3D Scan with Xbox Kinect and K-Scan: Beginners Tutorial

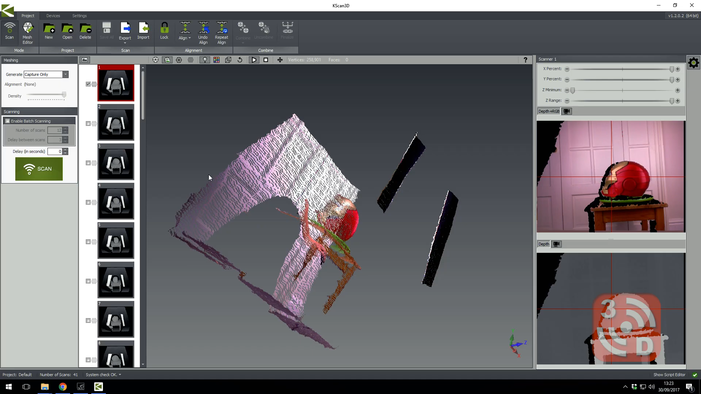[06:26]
You can move around just by clicking and dragging with the left hand of the mouse.
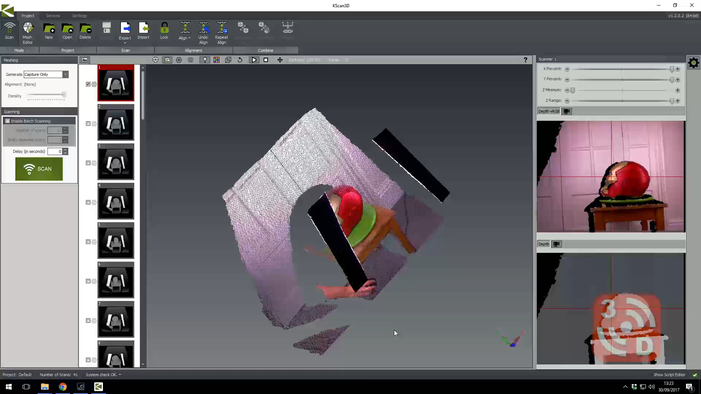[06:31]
To delete an area, simply hold control and then draw with your left mouse. If you select an area like this and then click delete on the keyboard, it will just remove it from the point cloud.
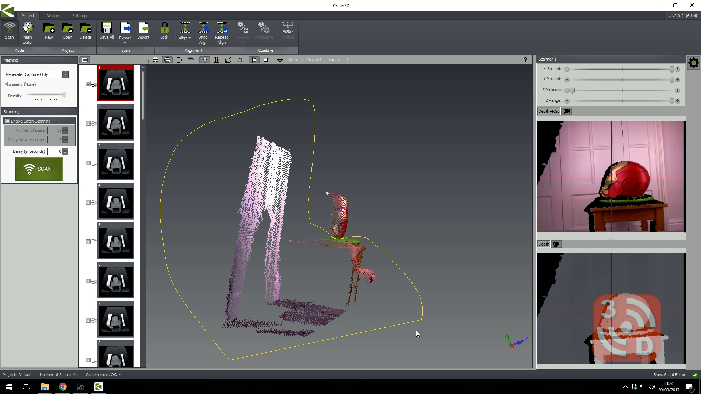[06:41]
Rotate the point cloud and delete anything that isn't part of the model you want to capture.
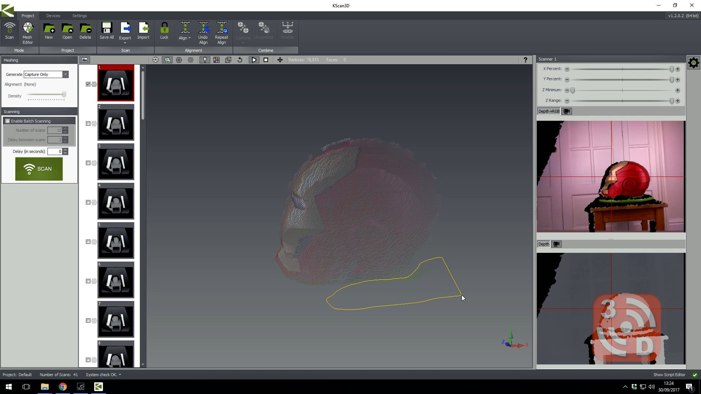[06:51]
Once you're happy with an individual image, you can click the tick box again to hide it and click save. You can then move on to the next one.
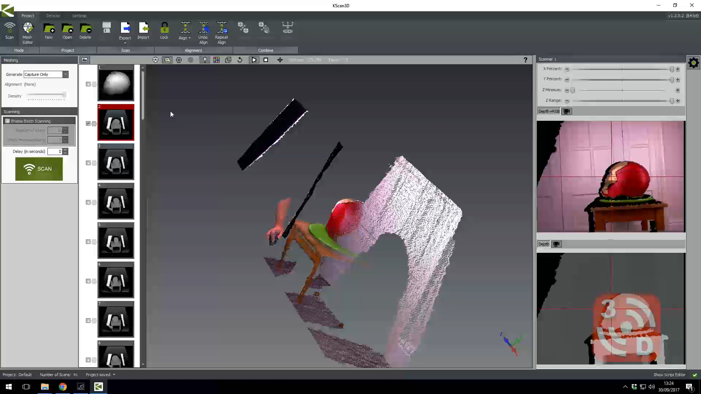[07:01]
Now repeat this same task for every image that you've captured for this scan.
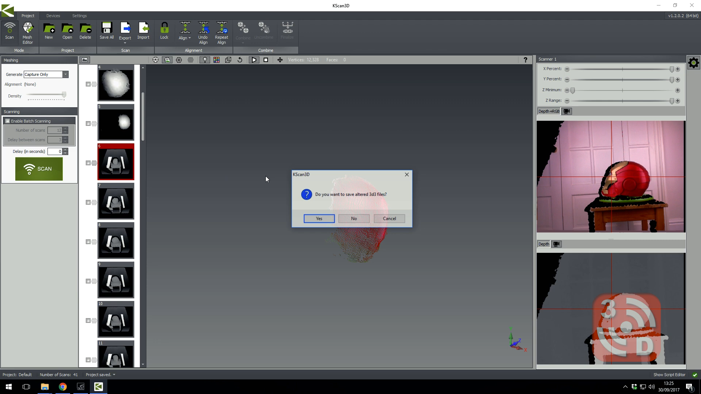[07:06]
This can take some time but it's definitely worth it as this can make a massive difference when you're aligning your images ready for your final model.
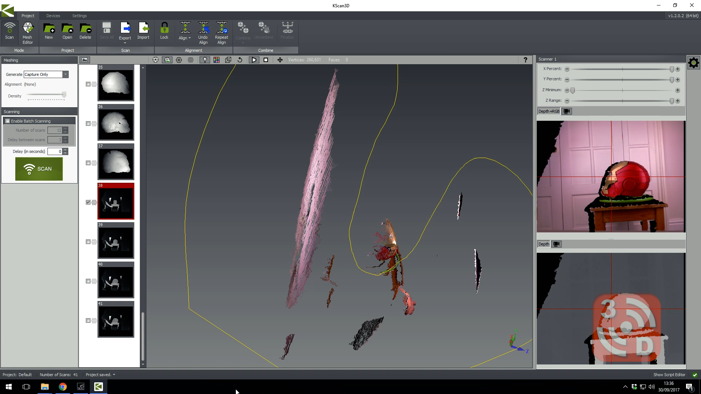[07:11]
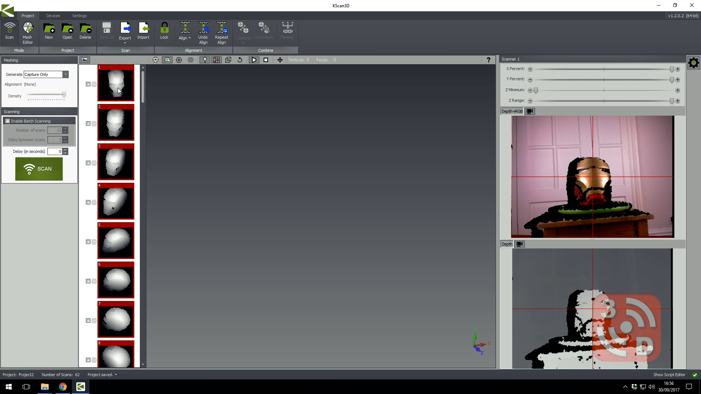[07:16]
Reveal all of your scans at the same time by selecting one, pressing control a and then clicking one of these tick boxes.
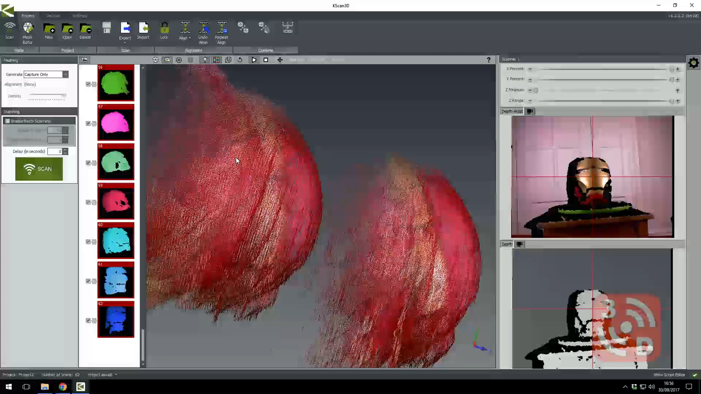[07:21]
You'll reveal the entire point map here but you can see at the moment they're all misaligned.
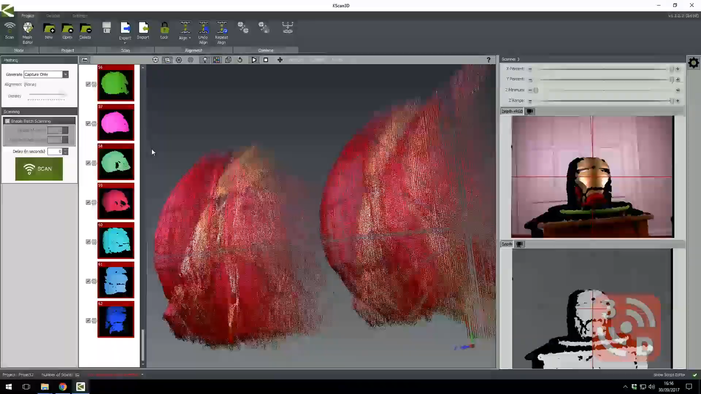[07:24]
Navigate to the mesh editor tab at the top and click the build button.
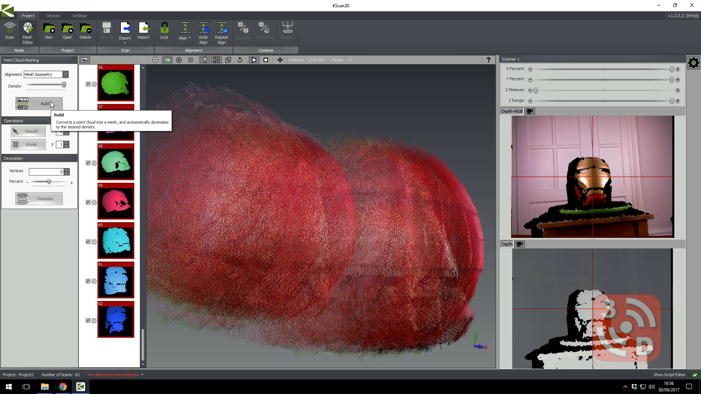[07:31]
This should take each of your scans in turn and try and align them with a previous one. You should now see your model start to take shape.
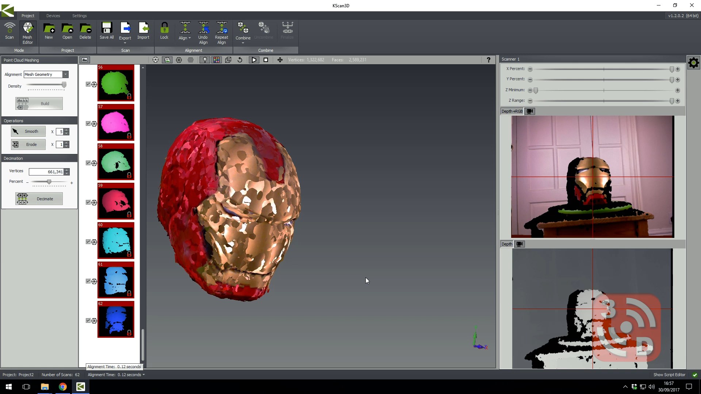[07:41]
Now don't be alarmed if your model looks like some sort of weird camouflage, this is absolutely normal as what you're seeing here is every one of your scans layered one on top of the other.
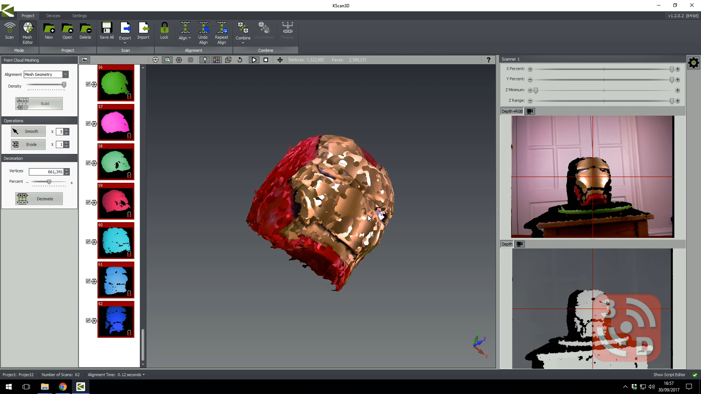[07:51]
The software is not quite sure which one to prioritize and as a result you get this weird modeled effect but this won't be there in the final model. What you can do is use the smooth option on the left hand side
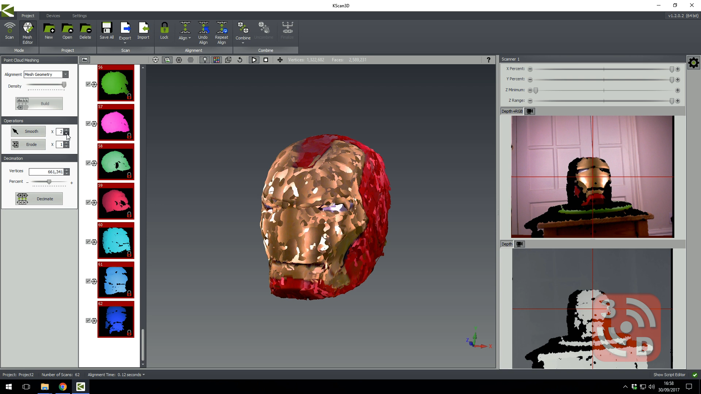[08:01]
here which will help remove any sharp edges which are currently showing on your model. Once you're happy with your layout click the combine button at the top.
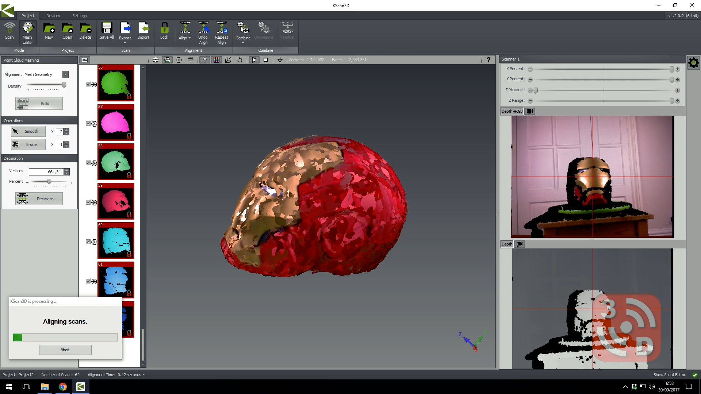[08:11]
This will do a final aligning of all of your scans and merge them into one final collaborated image.
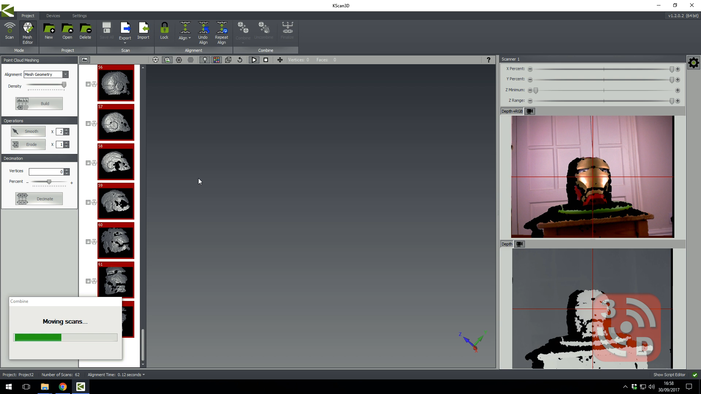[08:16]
This isn't your final model so don't worry that it still looks a bit bumpy and lumpy. All we need to do now is click the finalize button and this will generate our final model which we can then export. You always want mesh density as high as possible to ensure a decent quality model but hole filling may depend on if your model already has holes in it that you don't want to lose.
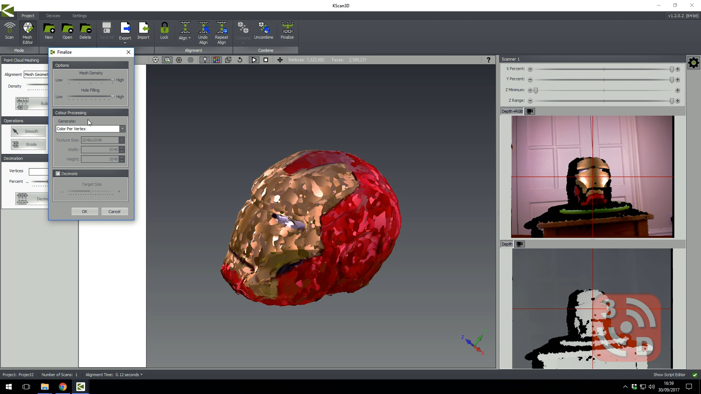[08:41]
Once you're happy though click ok and it will generate your final model.